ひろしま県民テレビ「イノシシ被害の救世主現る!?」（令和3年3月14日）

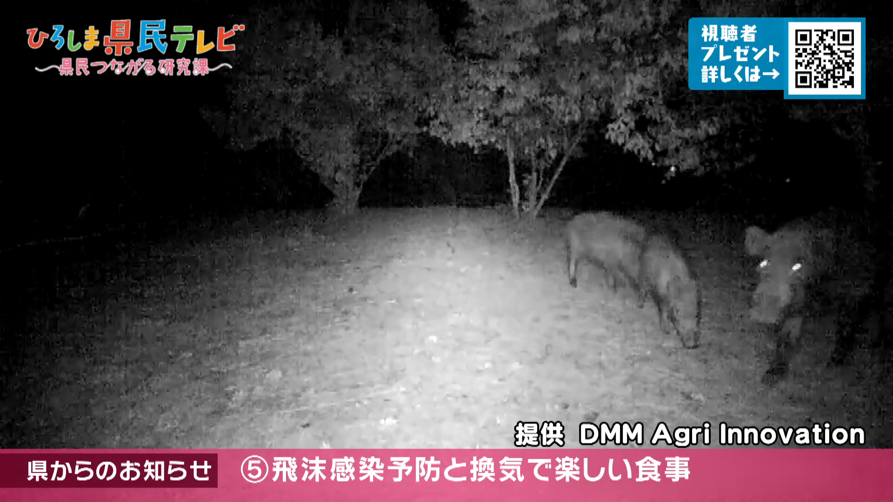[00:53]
夜になるとたびたびイノシシが出没し芝生や木々を荒らしていくのだという
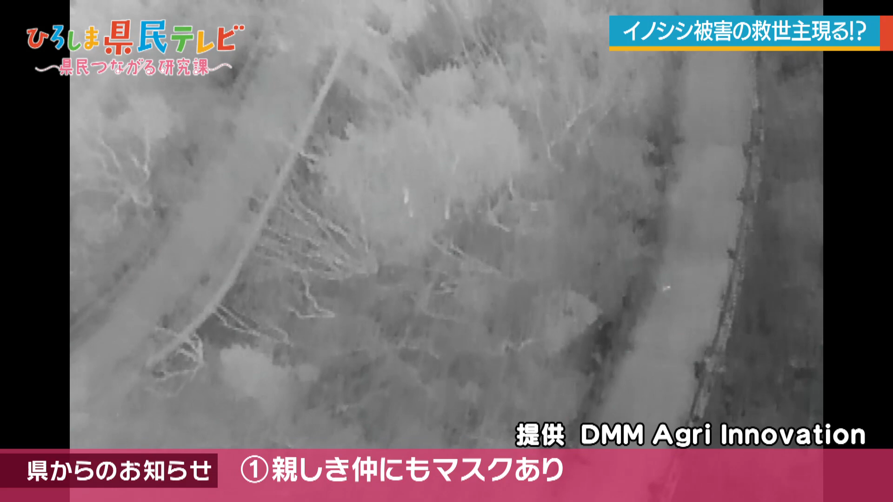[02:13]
夜の公園を走り回るイノシシの姿をドローンが捉えた
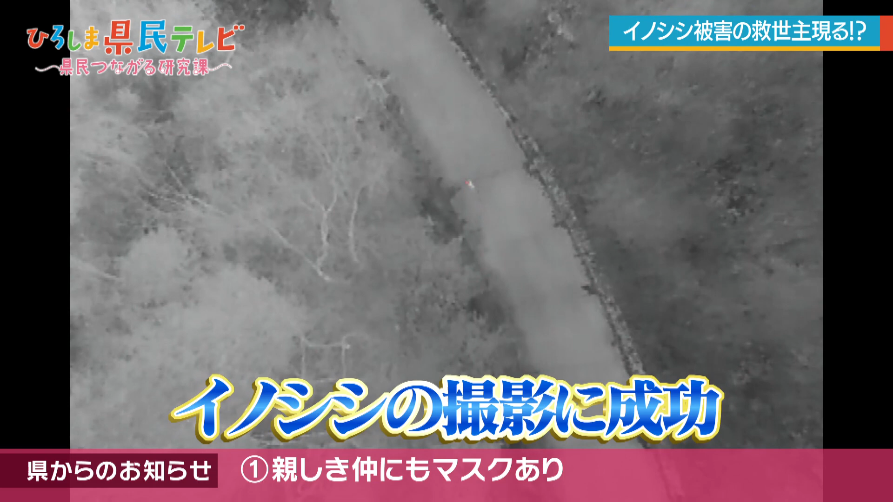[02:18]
画面中央の赤い印がイノシシ
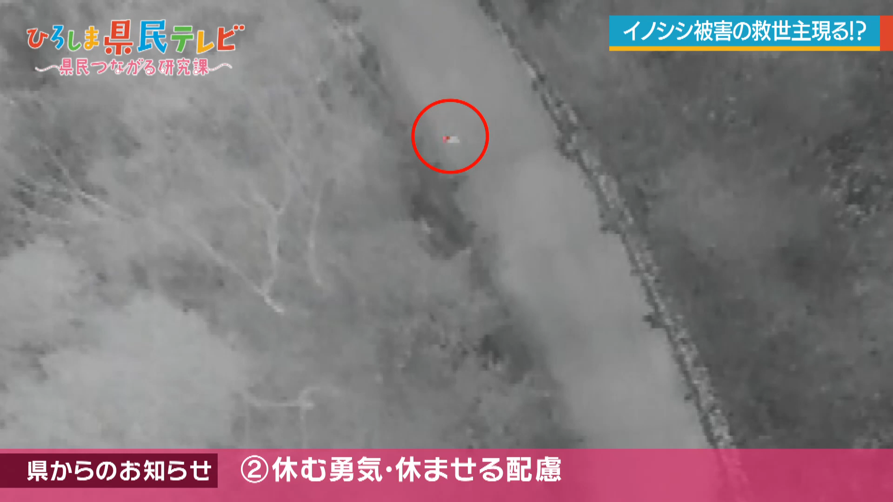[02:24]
どういったルートを通っているのか映像から見て撮れるこの映像すごい警察24時のワインみたいですねヘリコプター